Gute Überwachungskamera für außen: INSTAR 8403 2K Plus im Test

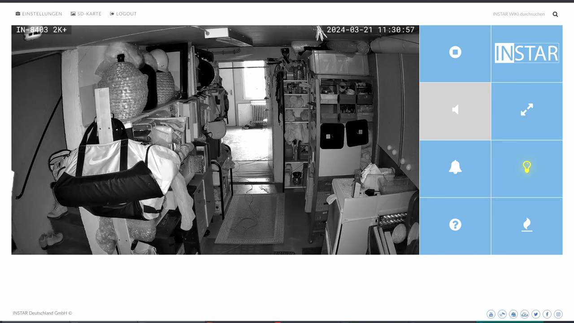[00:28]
Bei der Web-Oberfläche, das ist eine Besonderheit, denn das haben mittlerweile nicht mehr viele Kameras.
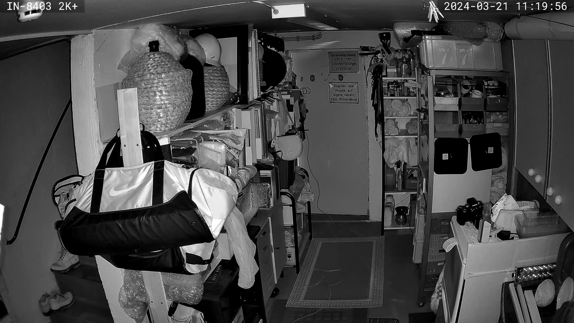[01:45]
Mit der reinen Infrarot-Nachtsicht ist das Bild allerdings wirklich sehr gut.
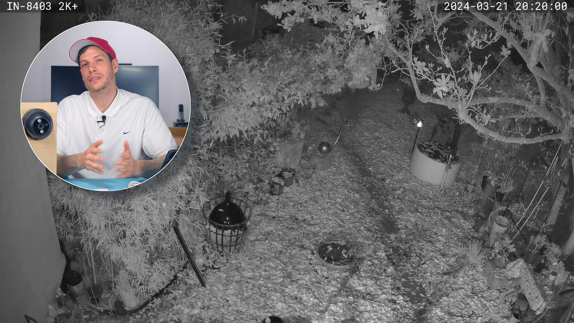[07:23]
Das heißt, wir müssen die Infrarot-Nachsicht wieder einschalten, aber die liefert dann eine gute Bildqualität. Ich liebe diese Web-Oberfläche einfach.